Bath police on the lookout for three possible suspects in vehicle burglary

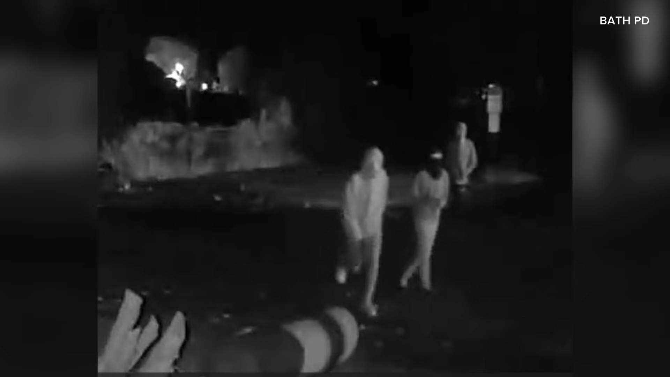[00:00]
Police in Bath right now are looking for three suspects who they say were involved in a car burglary. So police say this happened overnight Saturday in the town tower circle area of the city.